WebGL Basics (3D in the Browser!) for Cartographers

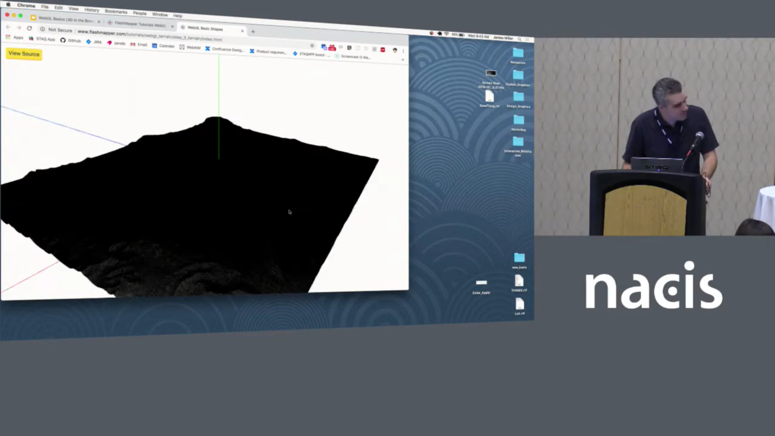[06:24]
So it looks like a black, just a black mass from up here, but if I start zooming in, you can see there definitely is a terrain here. So what happens is it's taking all those little elevation points, and it's making this triangle mesh of it,
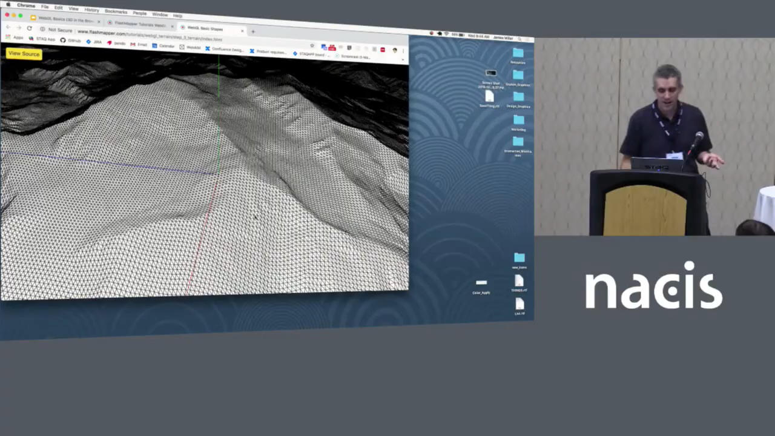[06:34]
and just from the way it's trying to render all the lines, you can see the terrain.
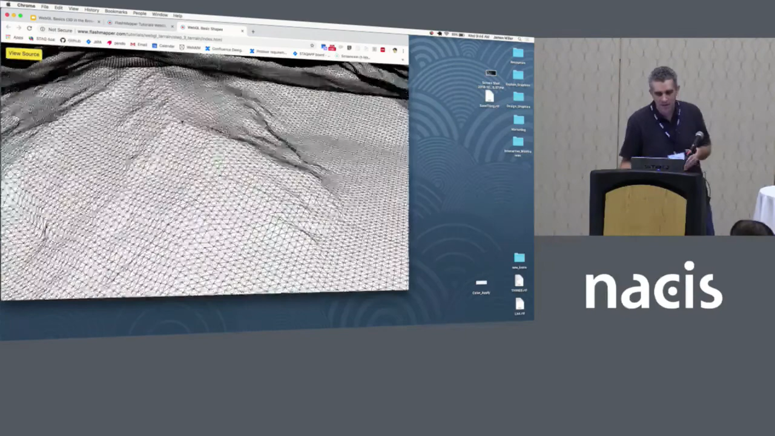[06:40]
This was built off of a five-meter DEM. I resampled it down to 50, and it's still pretty good.
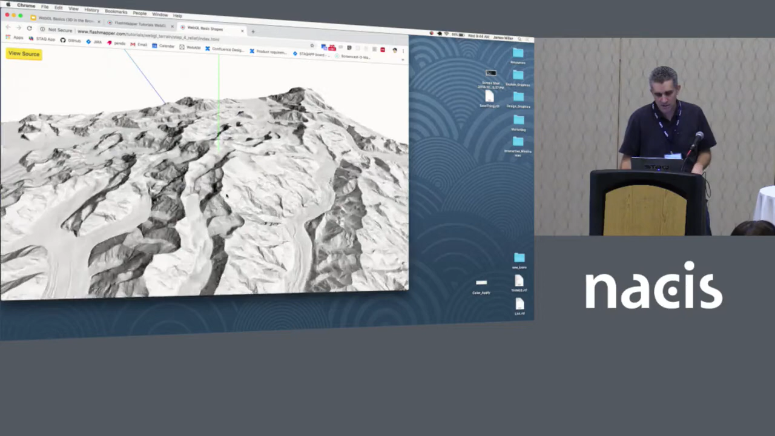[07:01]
So now we've got a hillshade mapped on it. You can see some glacial flows. And then I have one last one where I built in some land cover. So just some flat land cover with that hillshade on it.
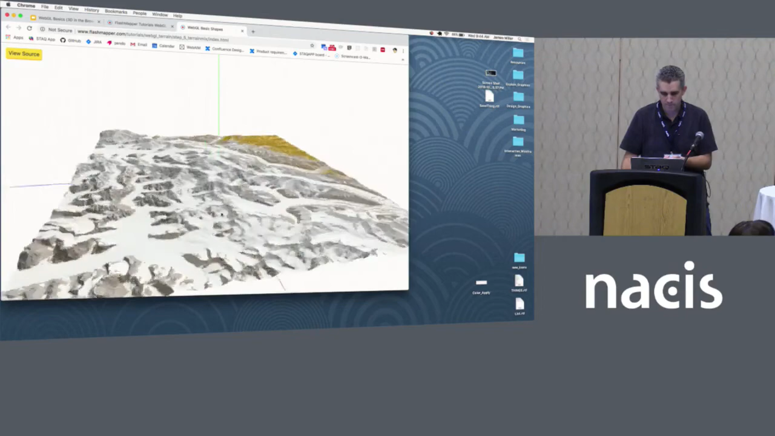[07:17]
You've got a pretty nice little terrain.